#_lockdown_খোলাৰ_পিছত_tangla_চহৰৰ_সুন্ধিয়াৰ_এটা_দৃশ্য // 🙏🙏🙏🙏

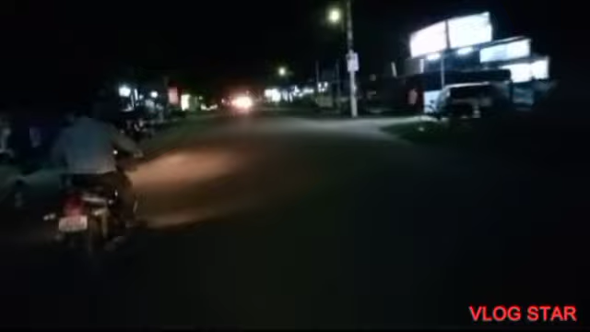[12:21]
এখন সন্মুখত এম্বুলেন্স আহি আছে নেকি? এম্বুলেন্স হয় এখন পুলিশৰ গাড়ী, কিন্তু টংলা হাই ছেকেণ্ডেৰী মোৰ গাঁও চাইডে